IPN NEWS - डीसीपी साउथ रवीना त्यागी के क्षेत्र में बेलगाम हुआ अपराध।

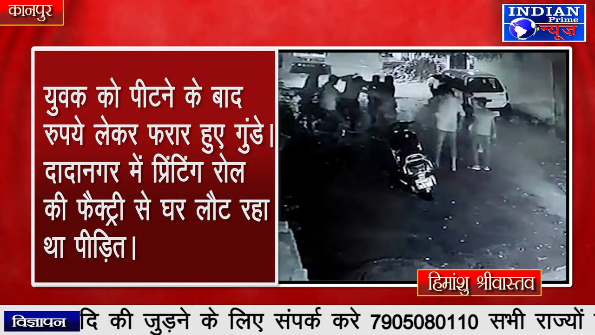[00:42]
डादानागर में प्रिंटिंग रोल की फैक्टरी से घर लौट रहा था पेड़िद खटना पास के मकान में लगे CCTV कामरे में हुई कैद DCP South Zone के बरजरॉली 6-1 इलाके की खटना